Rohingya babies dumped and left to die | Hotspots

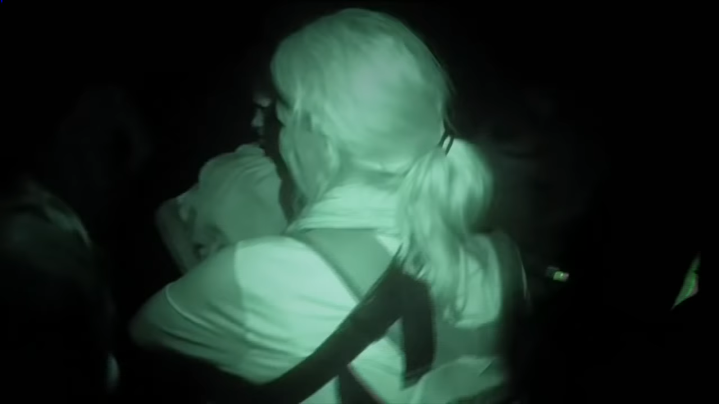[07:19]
Wait, she's holding my hand. Don't worry, don't worry.
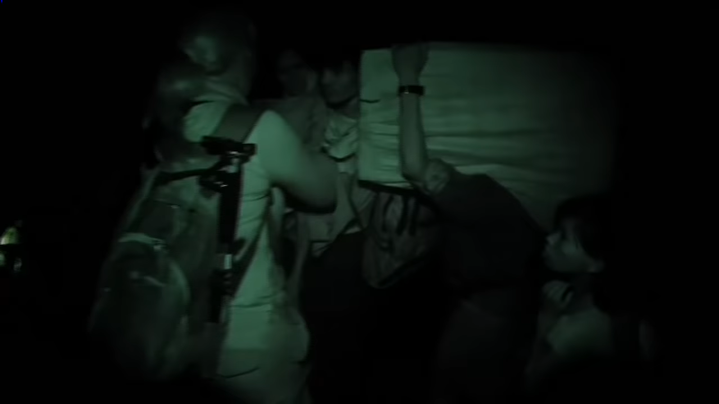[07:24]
Neville, can you tell her that you're going to be all right? We all knew we had a very short period of time on the beach and we had to stick together. You're holding on? Yeah. We were having to hold on to each other so that we wouldn't get separated and get lost in the darkness and in this mass of people. What's she saying?
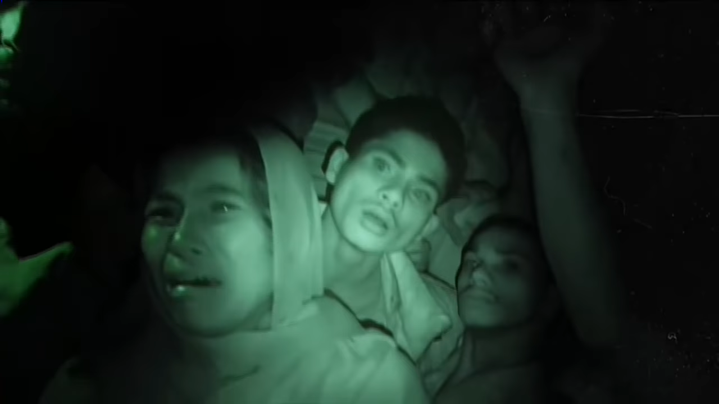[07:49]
The military has taken her husband away. She's got three little kids.
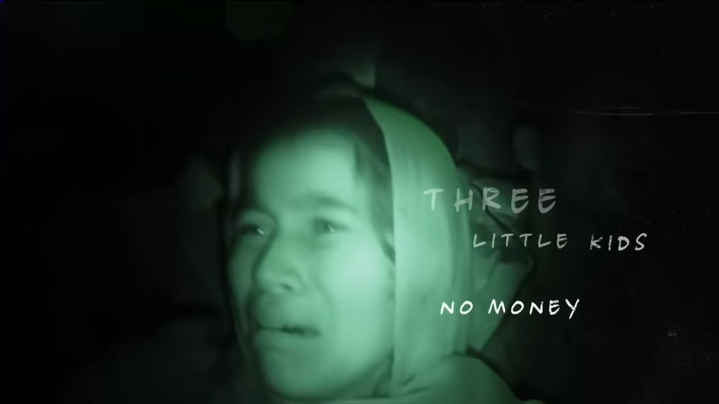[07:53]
She's got no money to go anywhere. They were pulling and tugging at us and begging and crying.
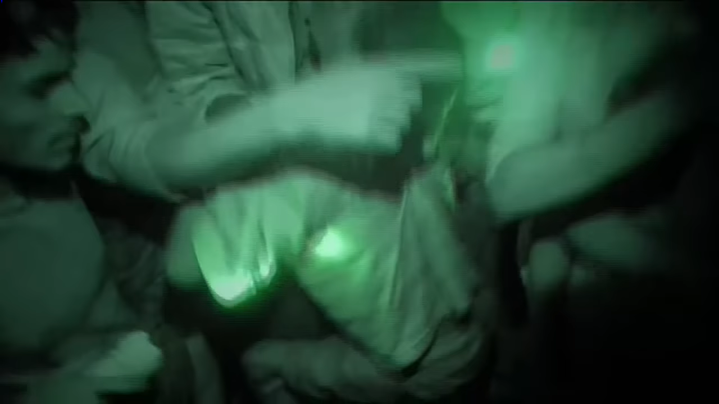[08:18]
They were anxious to show us,
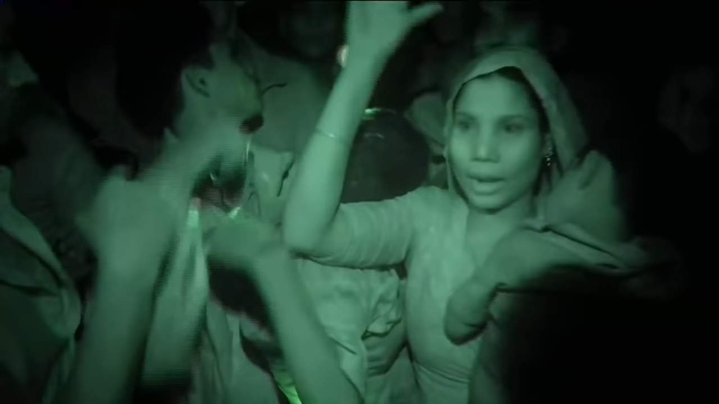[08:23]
look, there's babies, look, there's sick people, look, there's people who've been beaten up, look, we're having to build our own rafts.
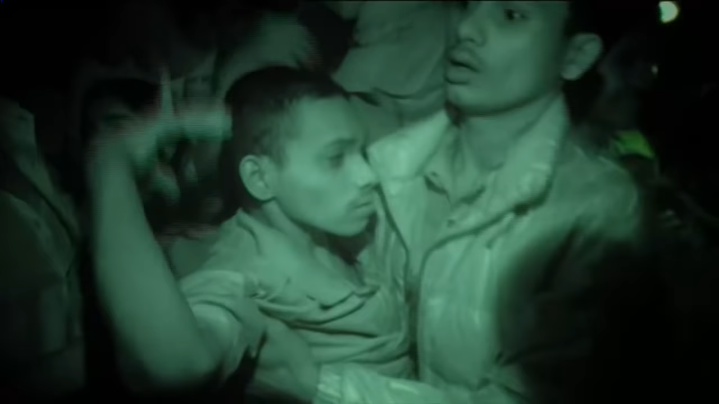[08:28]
They were really, really anxious to show us as much as possible.
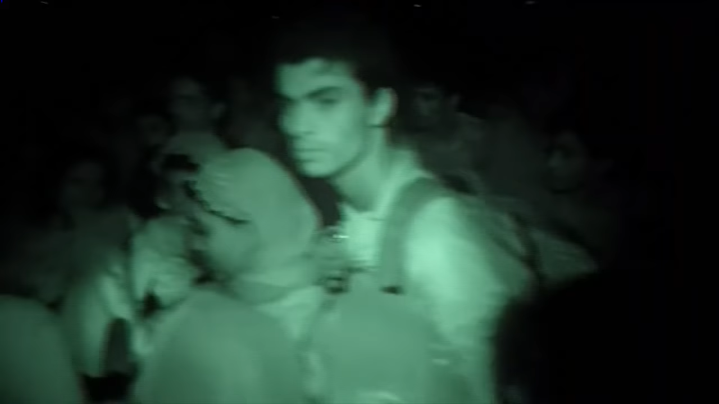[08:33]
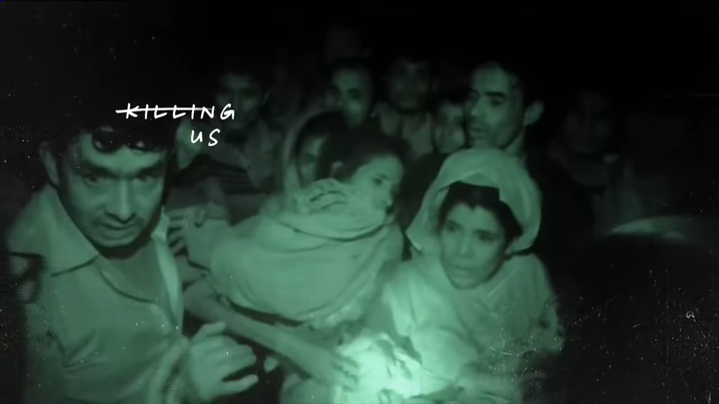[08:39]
The Burmese military is killing us, they're slaughtering us, they're burning up our homes, and also our women are being raped, so we have to go to save us.
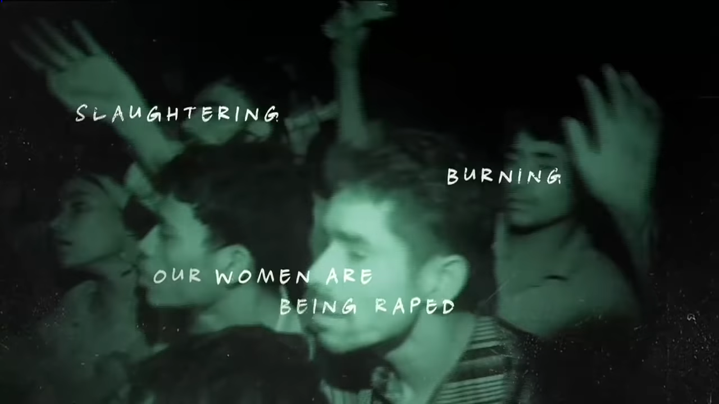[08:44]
They weren't screaming, it was just as if they've been left to their fate.
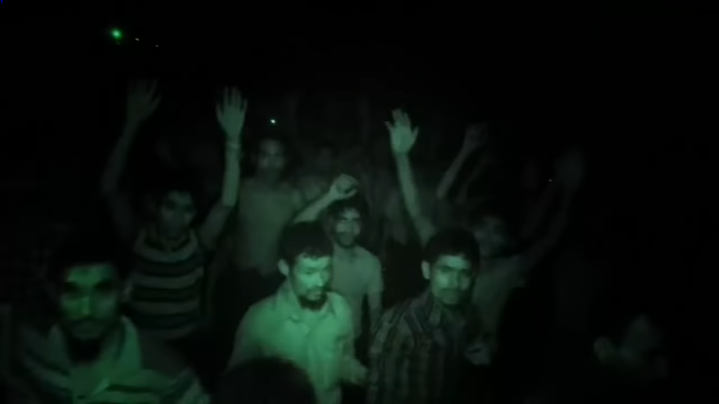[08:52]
They absolutely have no idea how they're going to get off from this place.
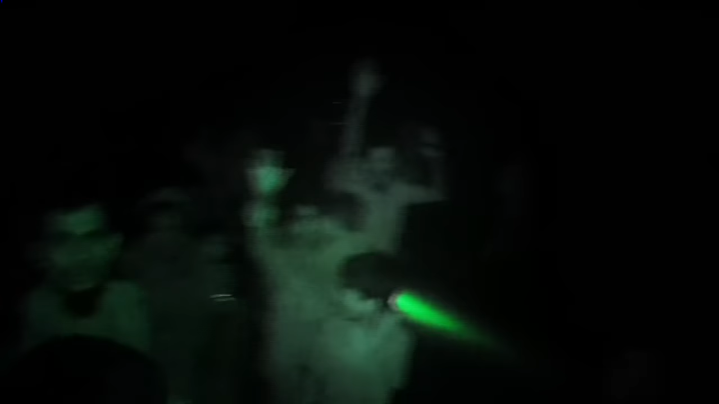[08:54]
And with their hands stretched out, asking for help, it was quite heartbreaking, I think.
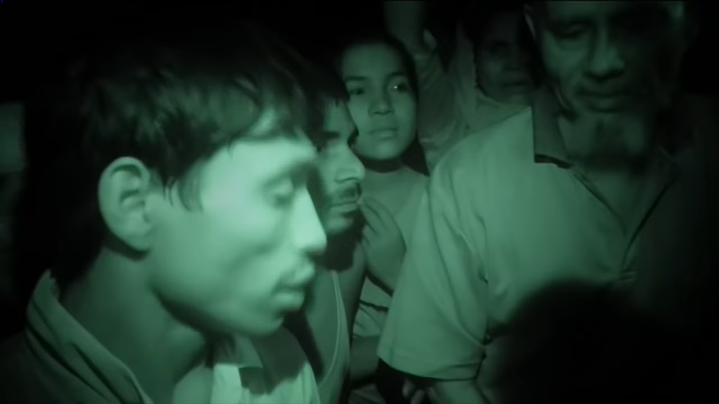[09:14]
Was the baby born here? He's been born on the beach. And here's another baby.
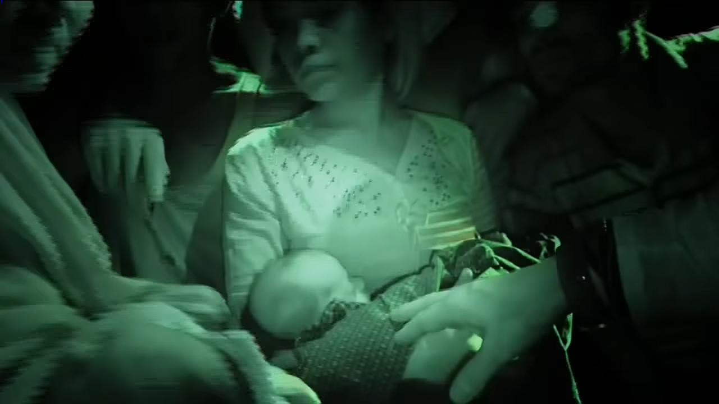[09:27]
Oh my gosh, here's another baby. This is today. Today or two days? Two days. Oh, is that the umbilical cord?
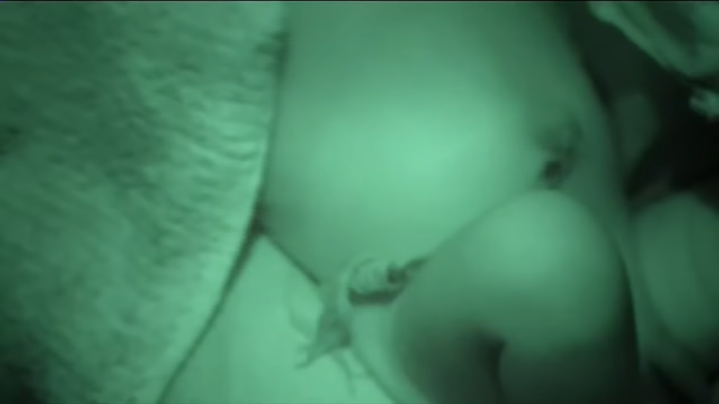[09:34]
I can't see. She's still got the umbilical cord attached.
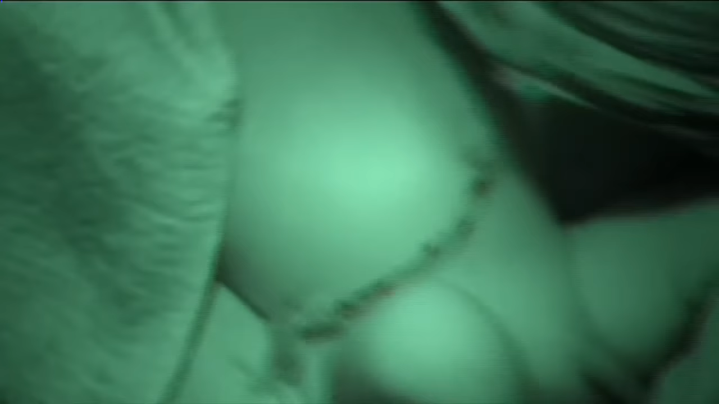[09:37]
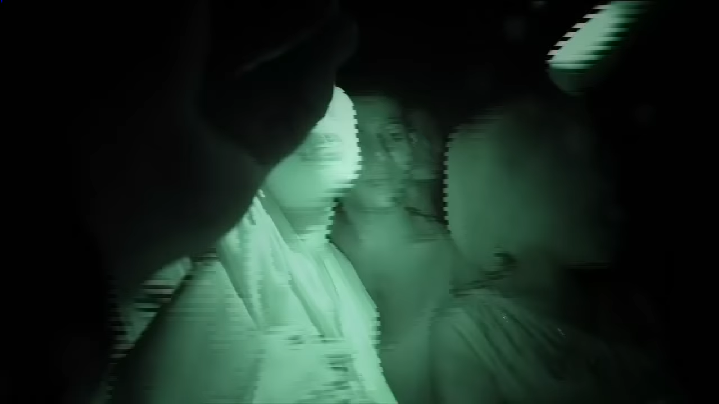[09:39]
This is the mother. How old is she? She looks ever so young.
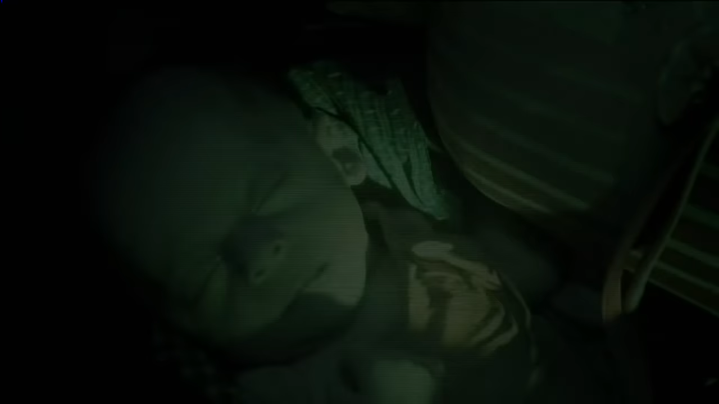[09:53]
I think we're going to take the babies, can't we? Can't leave the babies. They were pretty much frightened of everything.
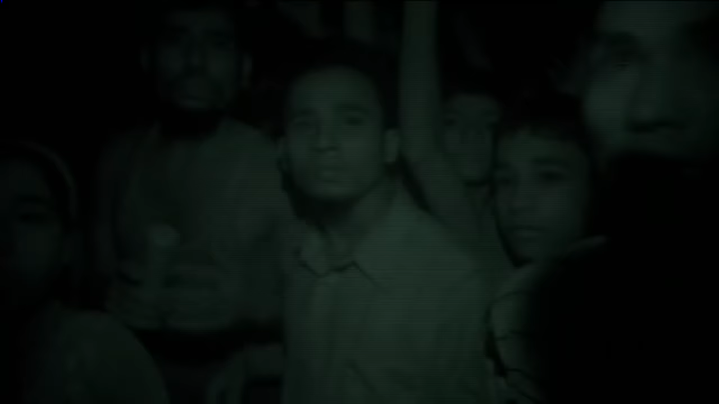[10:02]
Frightened of the soldiers, frightened of the sea, frightened of being left there.
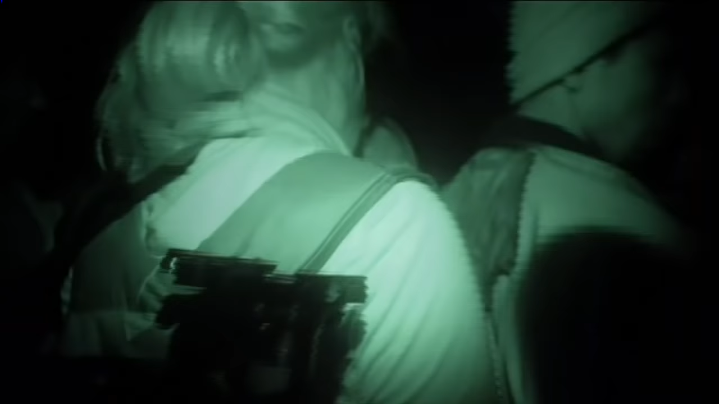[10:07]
It's going to be very difficult to leave here because so many people are begging us to take them with us.